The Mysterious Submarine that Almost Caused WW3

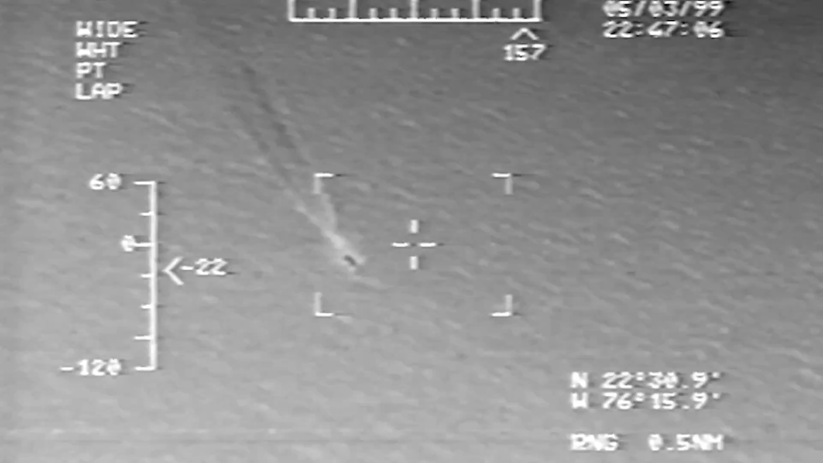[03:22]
Four months later, a fleet of South Korean patrol boats spotted a mini-submarine near the northwestern border between the Koreas, off the coast of Gangwa Island. But when the patrols attempted to intercept her, the submarine quickly retreated.
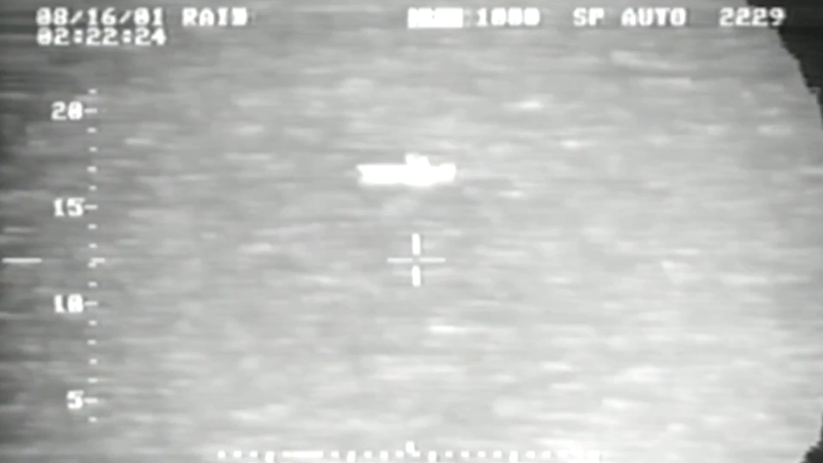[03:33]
All of the early incidents occurred in relative proximity to the demilitarized zone separating both nations.
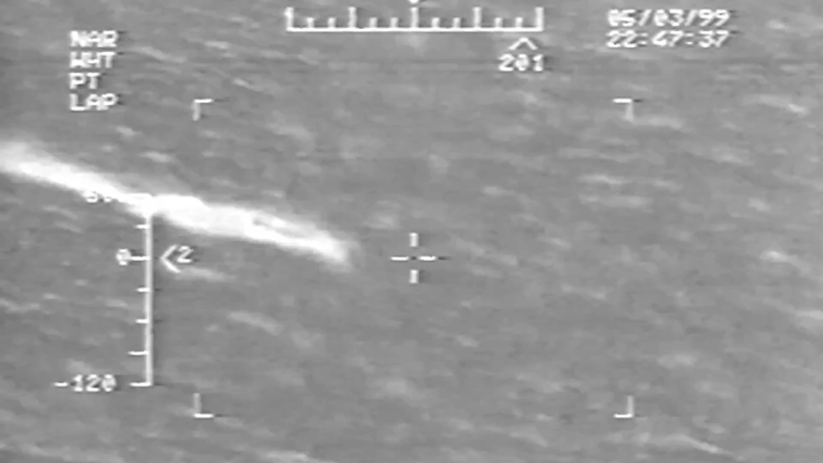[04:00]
At 11.15 on the night of December 16, 1998,
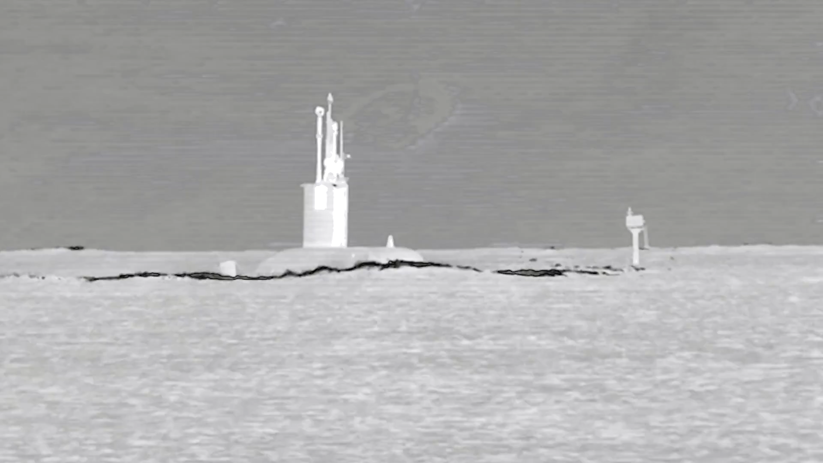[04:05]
a low-riding vessel with what appeared to be an antenna protruding from the surface glided into the waters of South Korea.
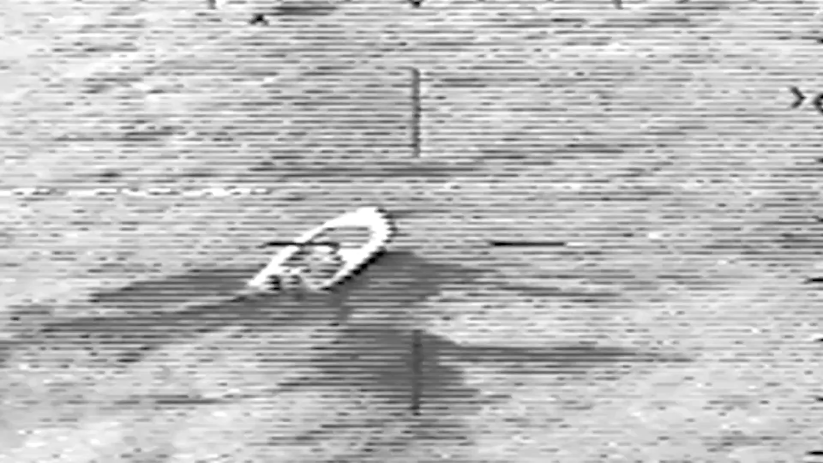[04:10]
A guard post spotted the intruder with infrared cameras, and within five minutes, two Republic of Korea Navy patrol boats were dispatched to look into the matter.
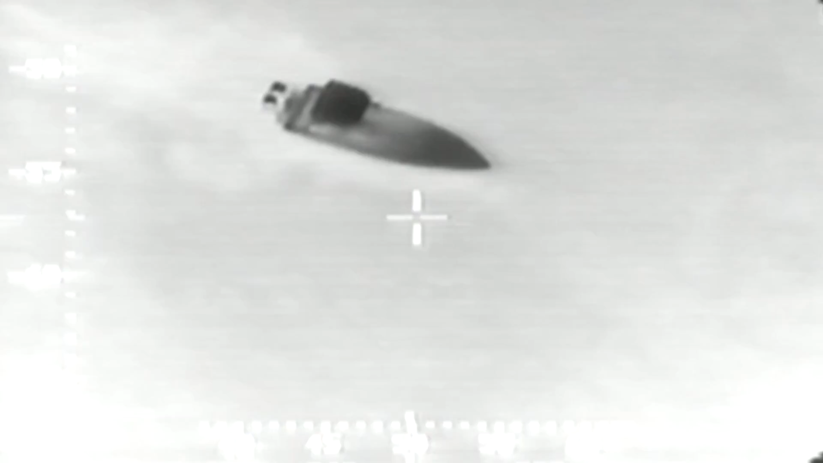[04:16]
Meanwhile, all traffic in the harbor was halted.
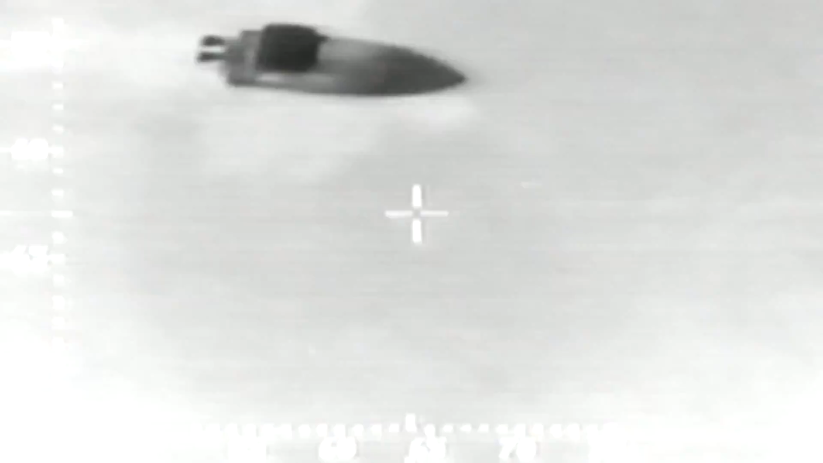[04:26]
That is, until a few hours later. At 1.30 a.m.,
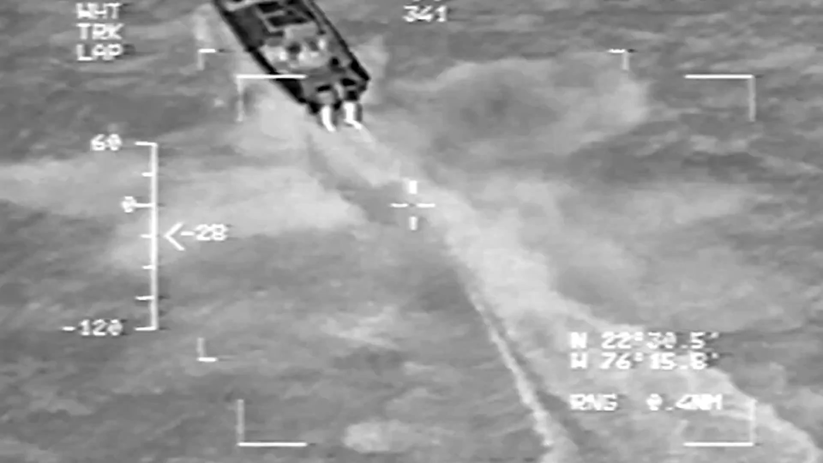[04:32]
a radar signal spotted an enemy ship speeding at about 50 miles per hour, a mere five miles away from the shore. No less than a dozen vessels were sent to chase after the contact, and they were soon joined by three Navy P-3 Orion maritime patrol aircraft.
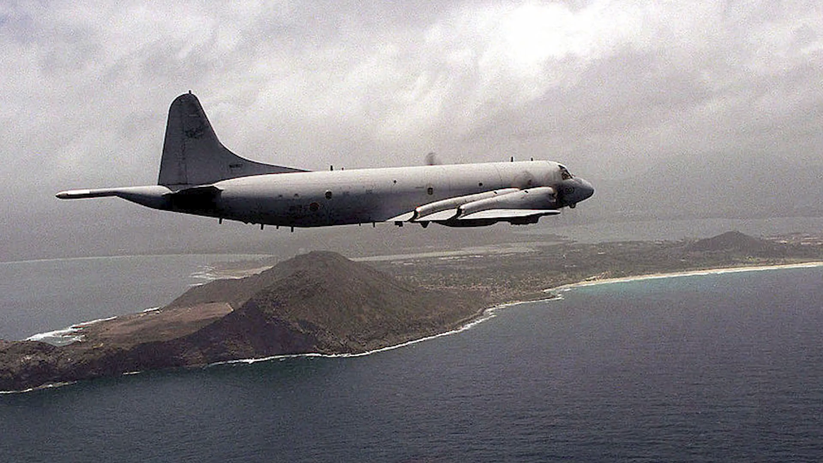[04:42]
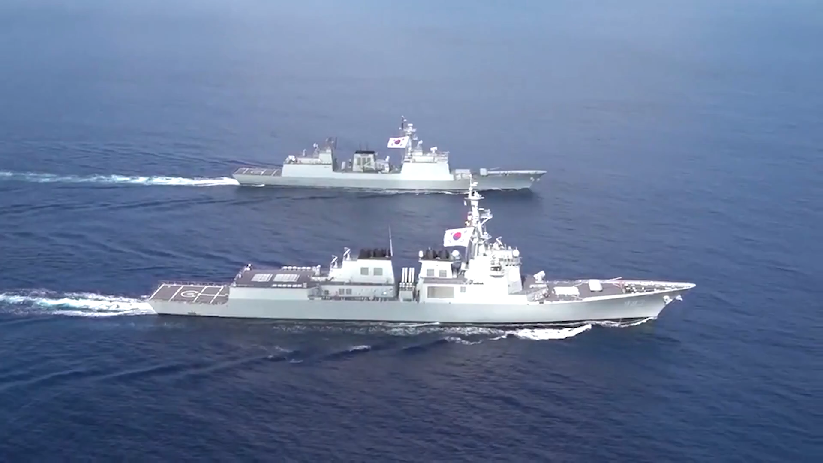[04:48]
After three hours, Guangmyung, a Pohang-class anti-submarine corvette, finally identified the enemy ship. One of the orbiting P-3s then dropped flares around the intruder to allow four pursuing corvettes to close in.
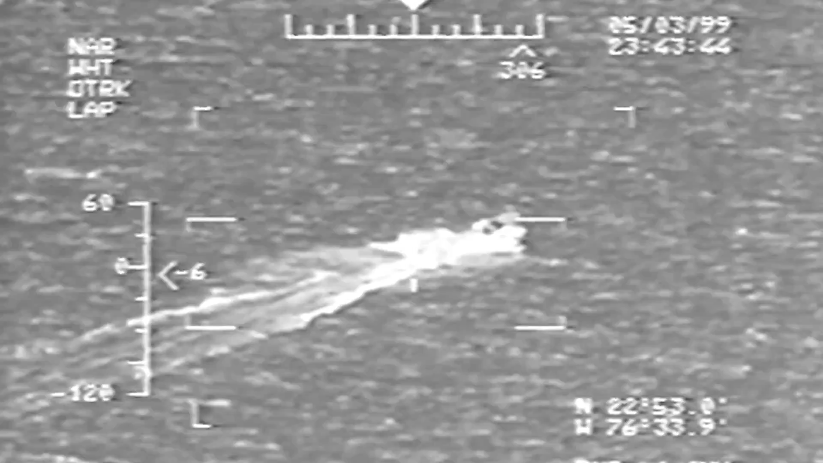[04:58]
However, the spycraft kept heading south in an attempt to flee, approaching Japanese waters. Upon notification by the South Korean Navy,
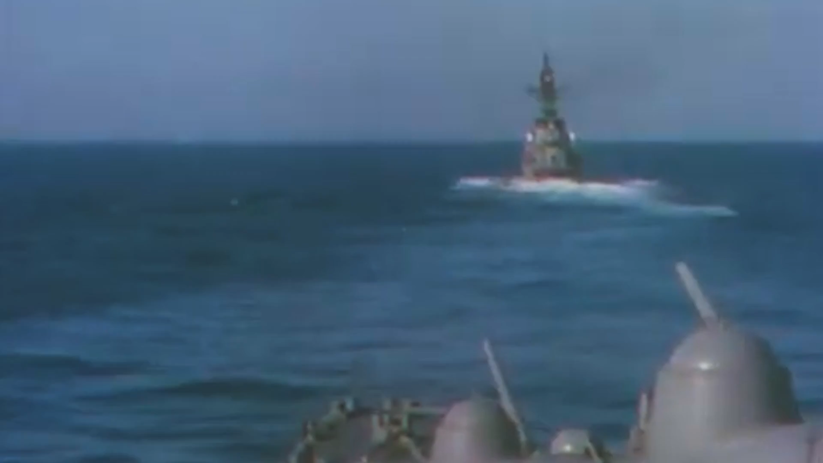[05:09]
the Japanese Self-Defense Force mobilized a fleet of patrol vessels of its own to surveil the chase.
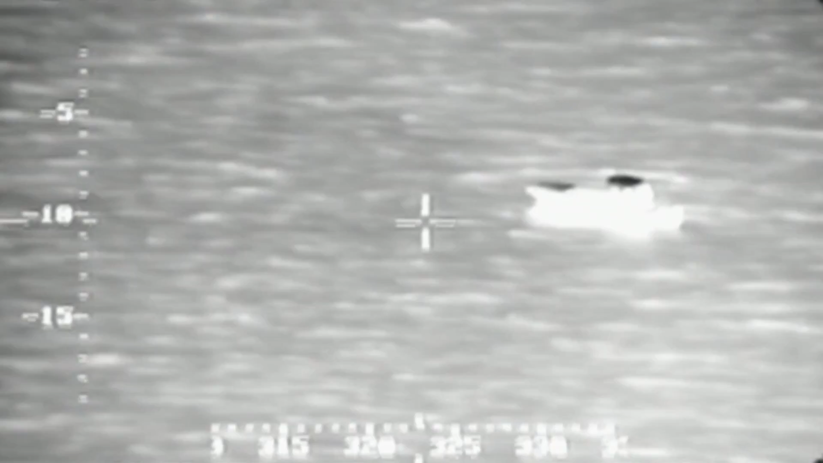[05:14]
An hour later, the boat was forced to slow down at about 60 miles south of Gyoji Island,
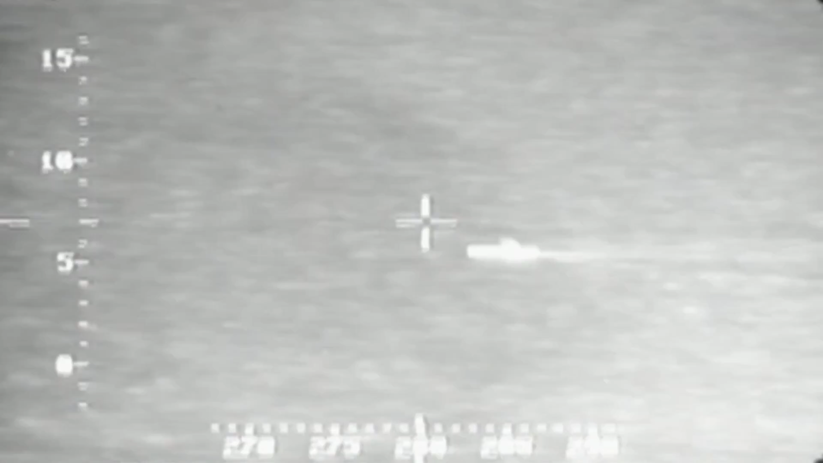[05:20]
most likely due to running out of fuel, with an estimated range of no more than 230 miles. In truth, the vessel required pickup by a mothership.